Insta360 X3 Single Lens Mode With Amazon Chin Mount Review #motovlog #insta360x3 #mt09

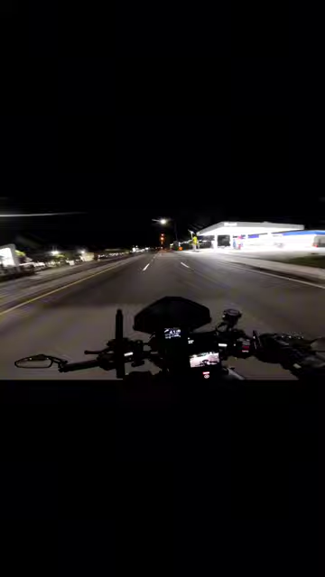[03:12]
i'm in a good setting where i want to zoom in on something particular but me riding at night time i want to i want y'all to really ride with me and be like man this dude is he's getting it all right it's the 360 x3 single lens mode on my amazon chip mount that i bought